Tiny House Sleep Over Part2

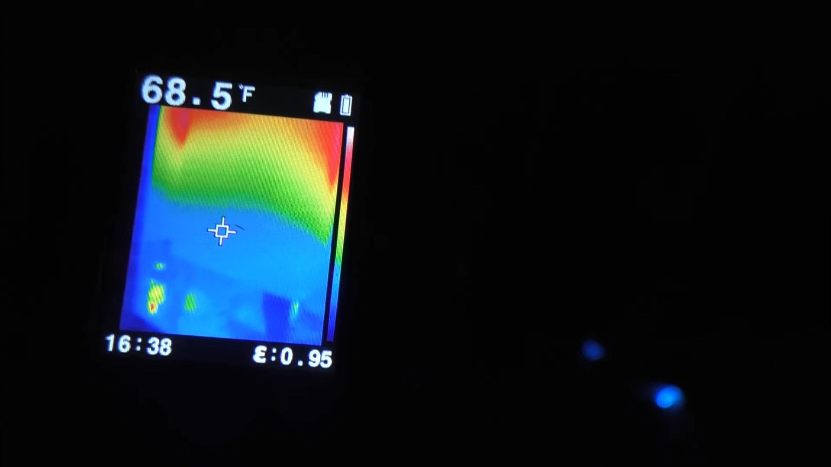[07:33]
On screen: spot 68.5°F
heat coming off the wood stove and i bet my little pipe up here
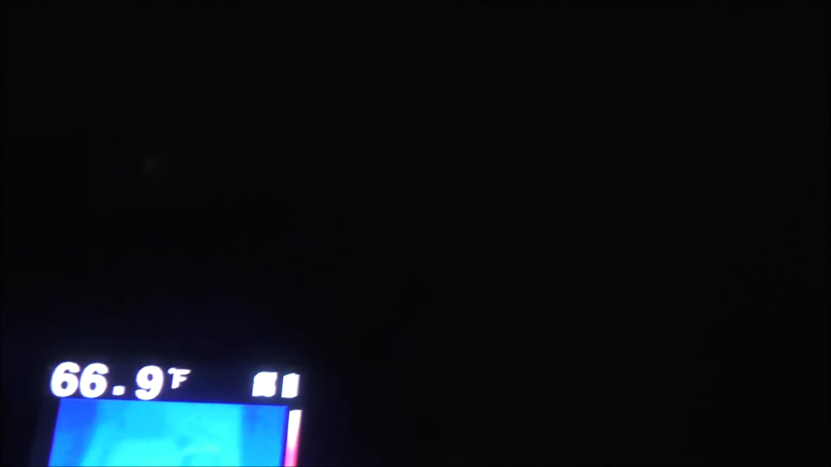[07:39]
is super hot it's a double wall it's actually not bad
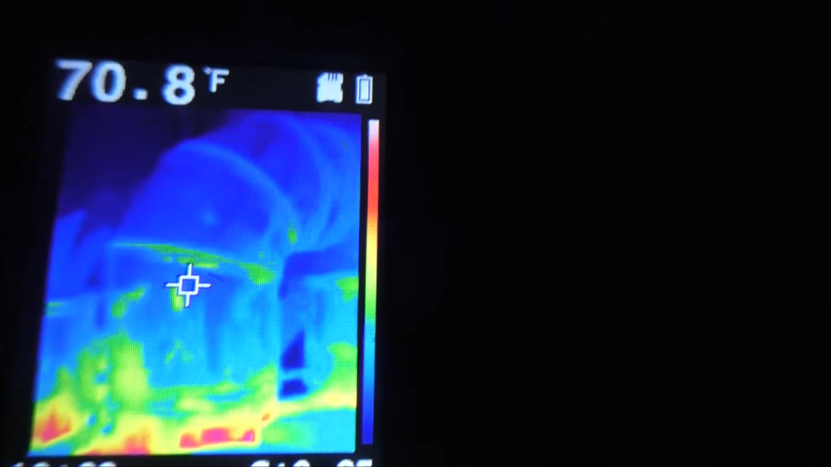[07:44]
On screen: spot 70.8°F
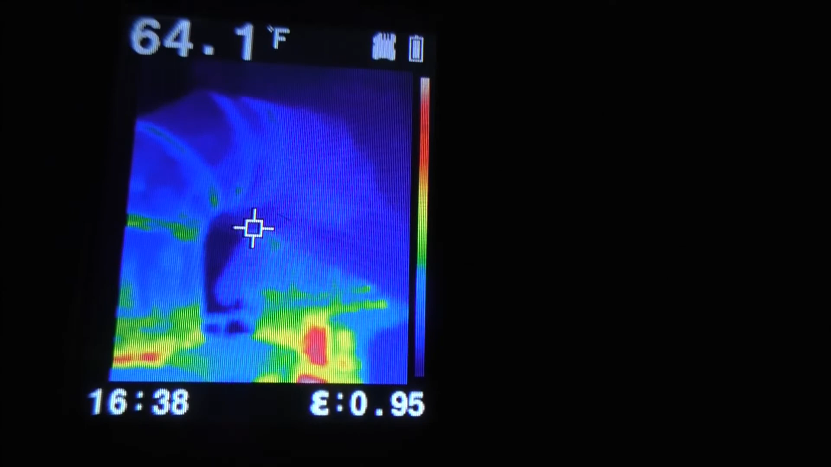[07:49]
On screen: spot 64.1°F
not bad just yet you can see the heat reflecting off the back of the the stand for this thing
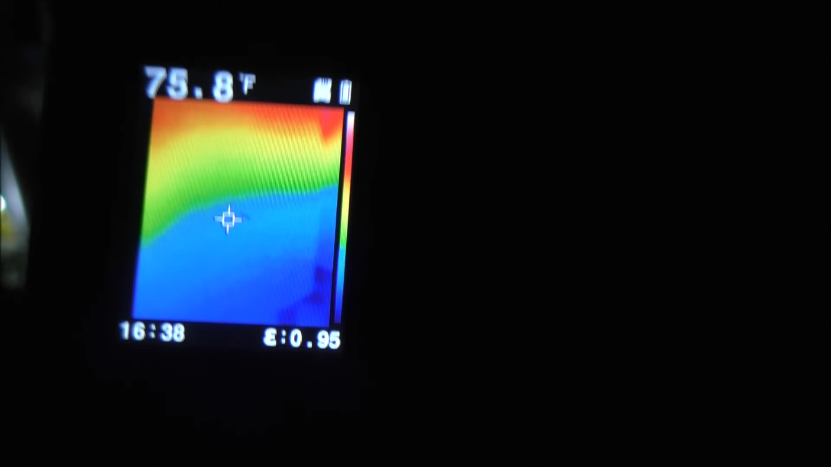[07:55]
On screen: spot 75.8°F
and you can kind of see inside
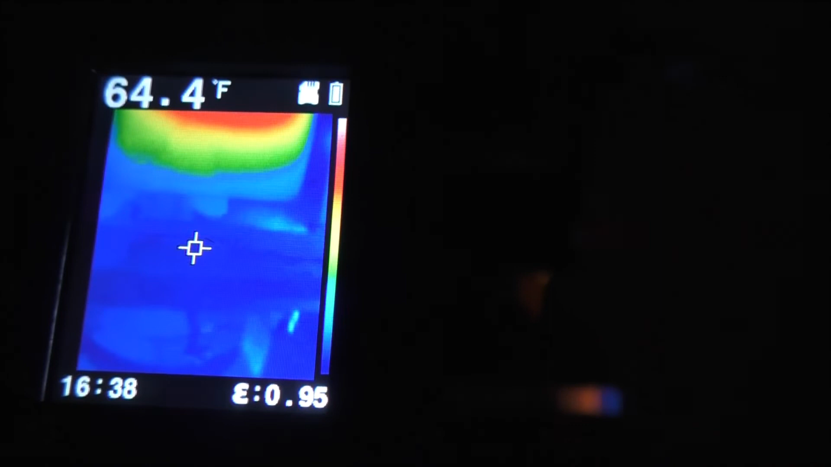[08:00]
On screen: spot 64.4°F
inside there let's see how much
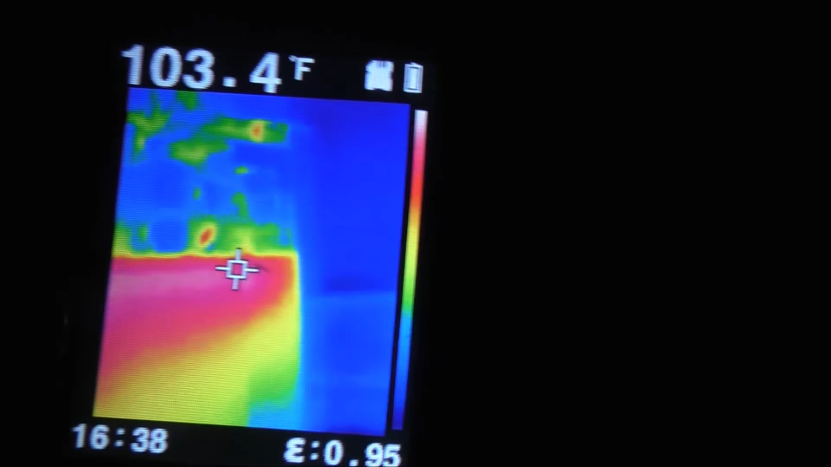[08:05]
On screen: spot 103.4°F
that chimney pipe heats up to watch it keep you updated that's pretty
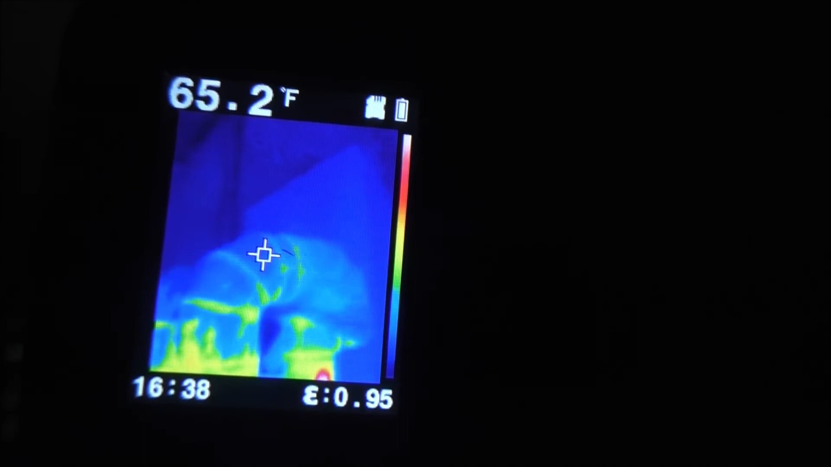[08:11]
On screen: spot 65.2°F
it's fairly fairly good but we're not really cooking too hot yet
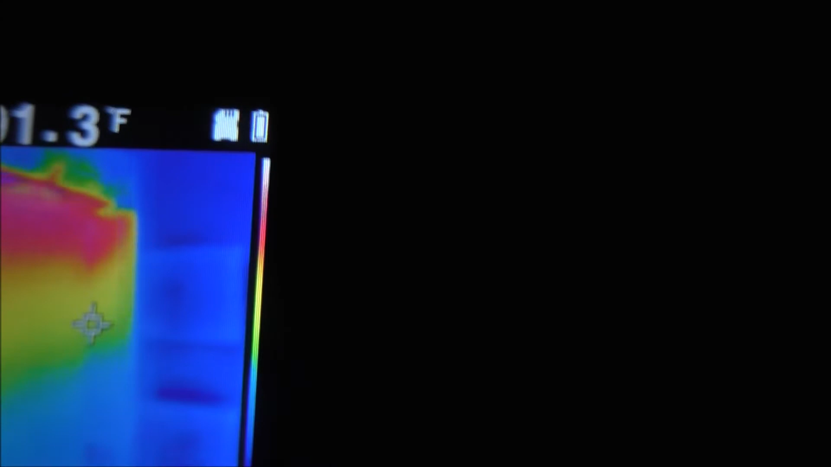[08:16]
so though it is um let's try the propane fireplace
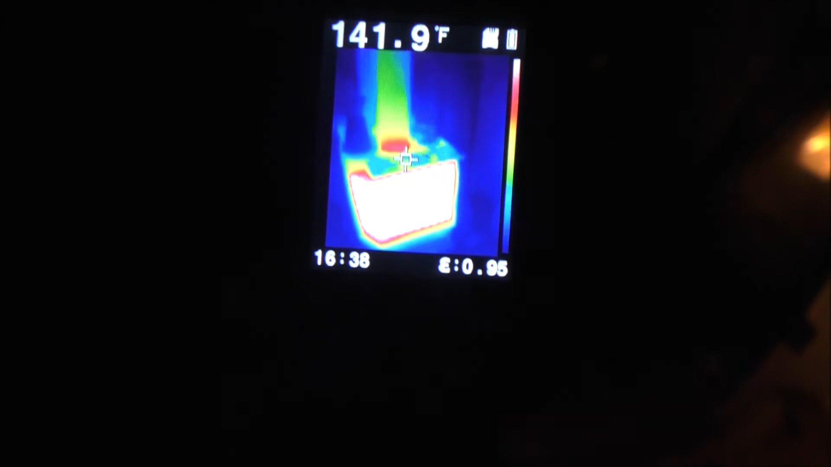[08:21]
On screen: spot 141.9°F
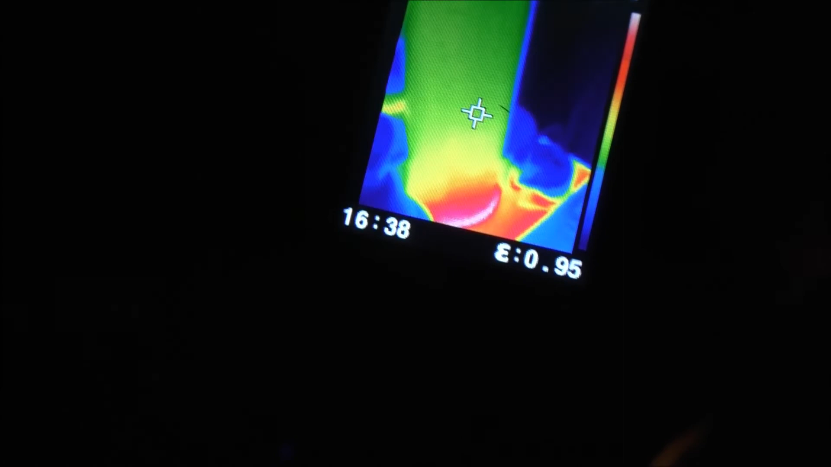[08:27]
maybe this will give me an indicator of what the blockage is right there seems super hot
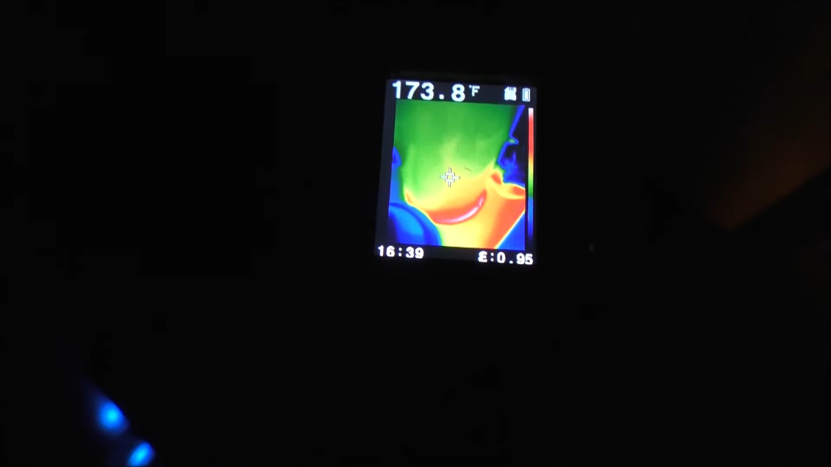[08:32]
On screen: spot 173.8°F
but oh i guess no it's just the
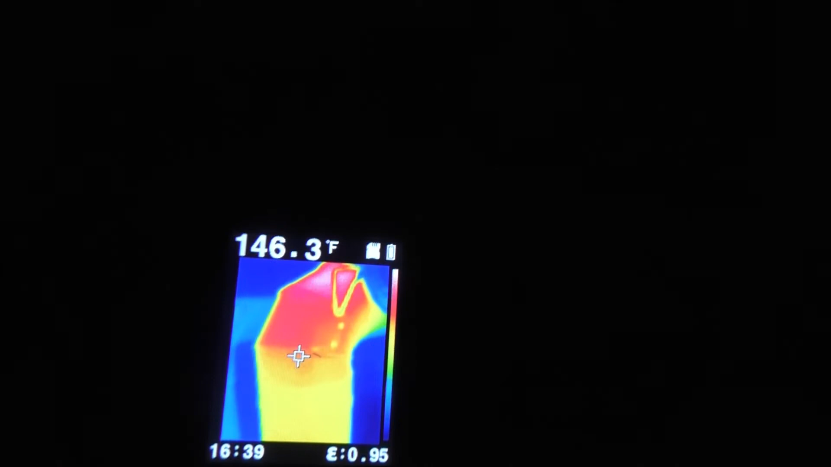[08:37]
On screen: spot 146.3°F
way the camera was so the pipe is fairly warm coming out and going to
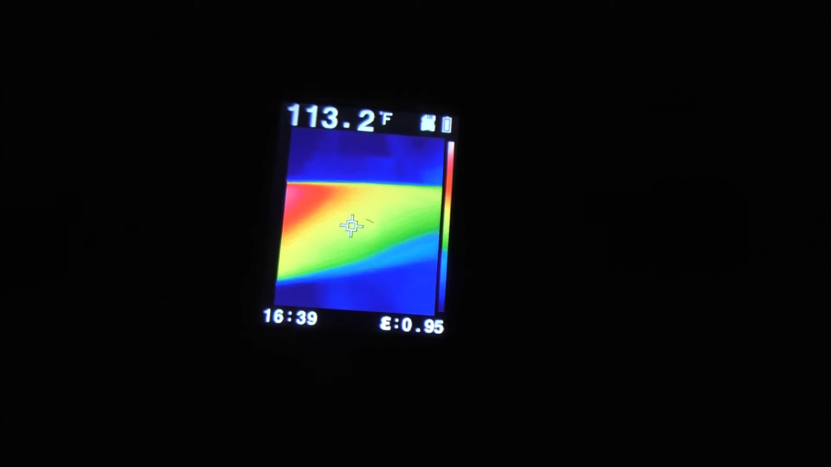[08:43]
On screen: spot 113.2°F
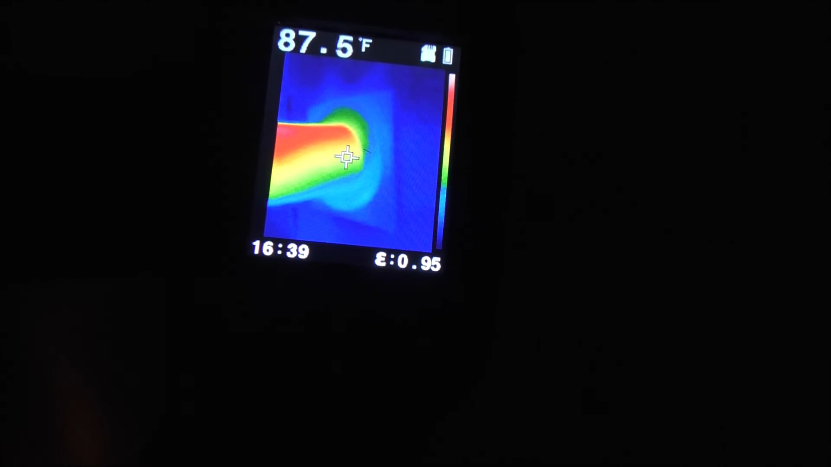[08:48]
On screen: spot 87.5°F
exiting it's a little cooler because there's fresh air coming in all the time but
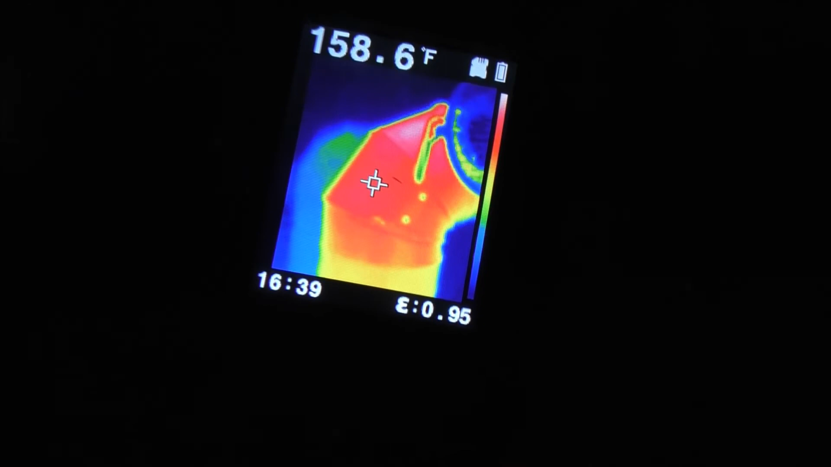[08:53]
On screen: spot 158.6°F
obviously the 90 is the hottest part of this thing pretty neat this flare camera
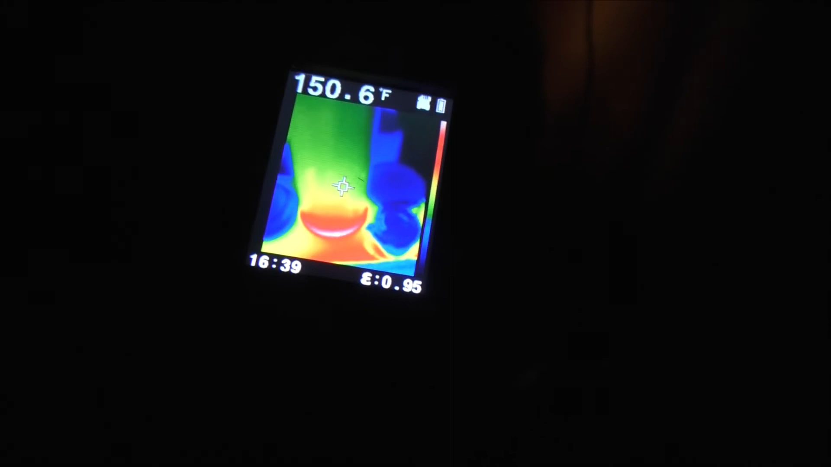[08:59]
On screen: spot 150.6°F
let me move around just to see if i'm just seeing
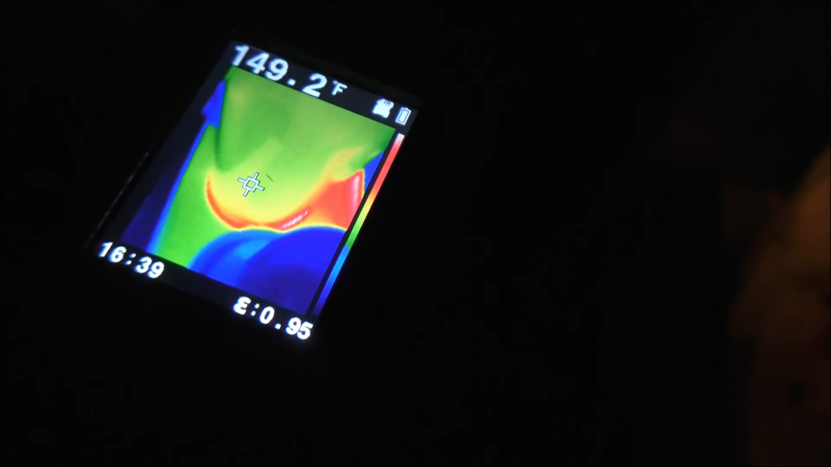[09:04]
On screen: spot 149.2°F
shadows here or something
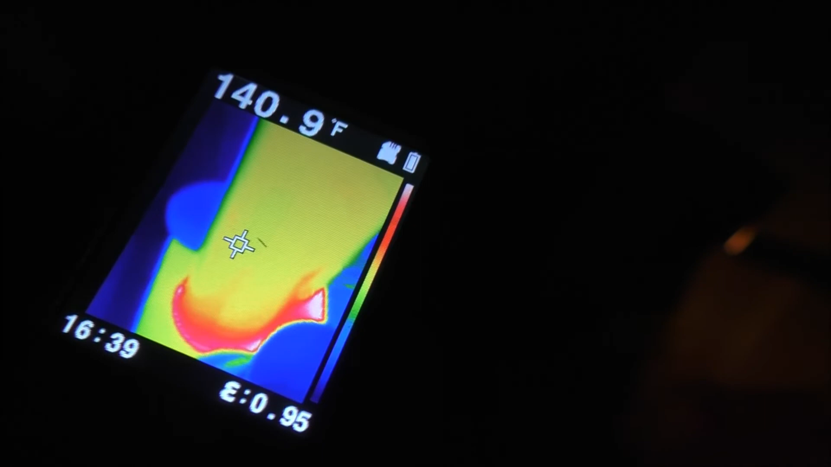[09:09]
On screen: spot 140.9°F
that seems right at the seam seems super hot 230.